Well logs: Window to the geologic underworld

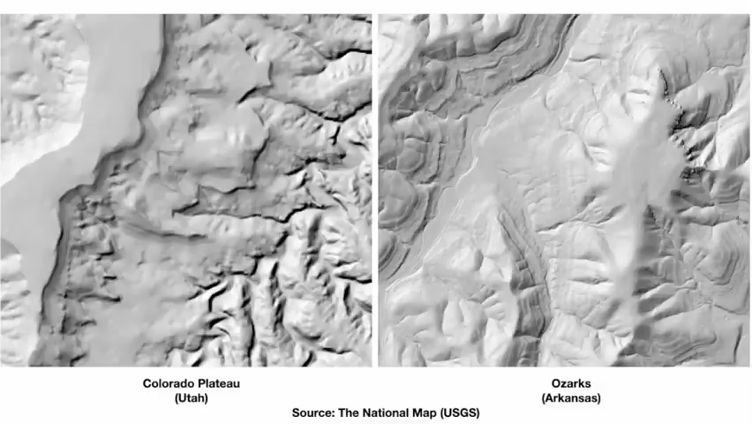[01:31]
First, in arid areas, mapping bedrock can be as simple as well looking at it.
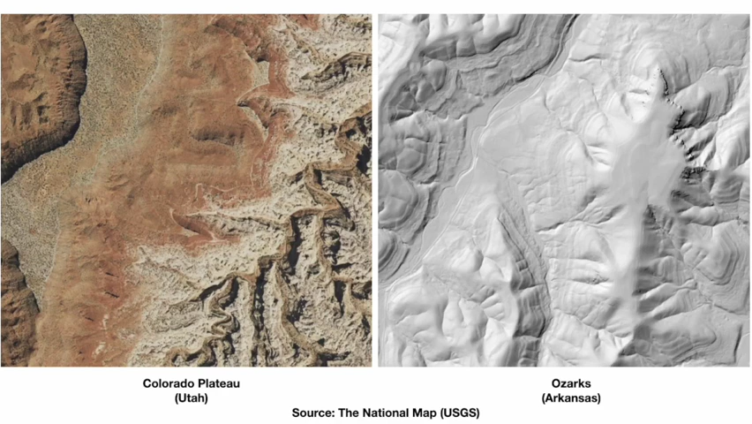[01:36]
But unlike the desert southwest, the Ozarks thick blanket of vegetation makes it just a bit harder to even figure out what bedrock is nearest the surface.